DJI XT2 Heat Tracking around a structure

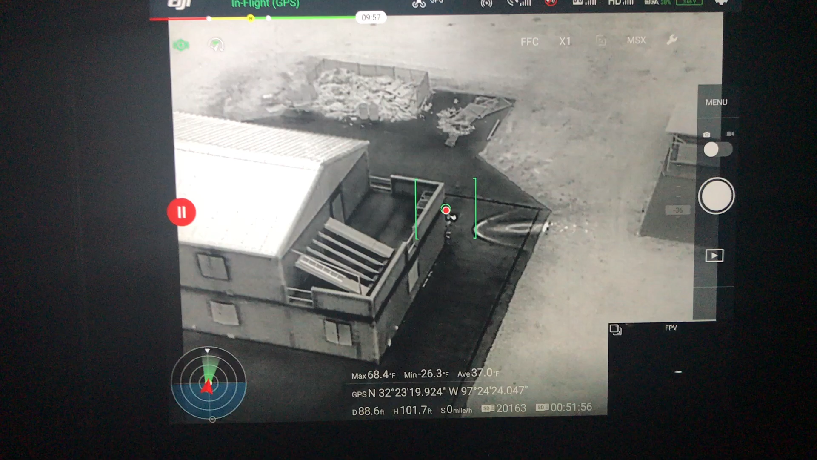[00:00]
On screen: max 68.4°F, min -26.3°F
Alright, so one other thing that we wanted to kind of test on the tracking is what if what if someone was around the edge of a building where they weren't out in an open field or something to that extent. So what we did is we're kind of around hiding, we're not hiding yet we're just barely poking out from the edge of the building compared to what the aircraft can see. And from there you can see Deputy Smith's flashlight on the ground moving around and stuff.